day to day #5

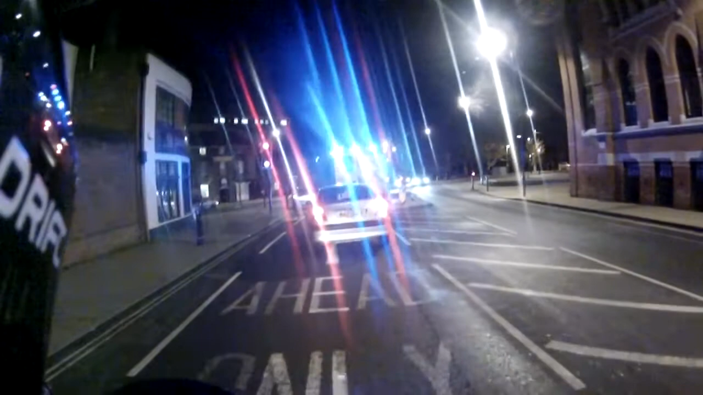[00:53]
Just fucking move forward you cock Just move fucking forward Flipping hell Come on Let's all get going
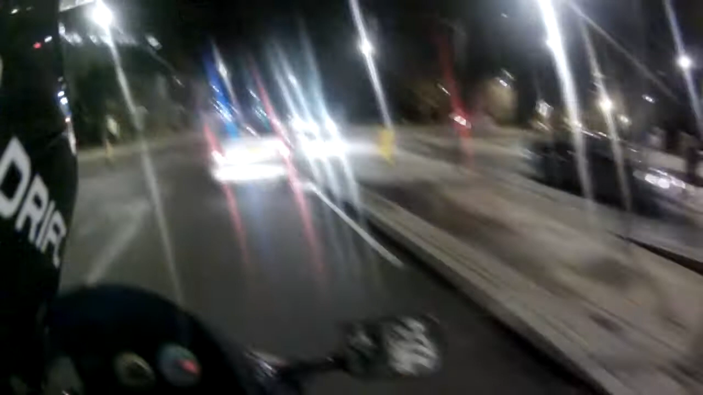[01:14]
Oh Careless careless drivers Here Obviously can't check their mirrors before they head off
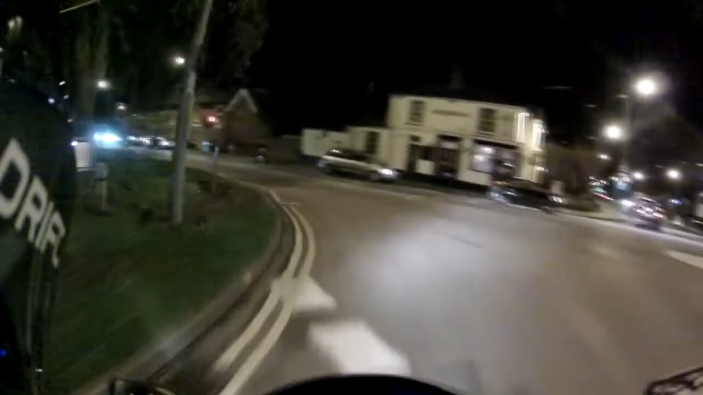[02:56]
It's crossing a foot away from you.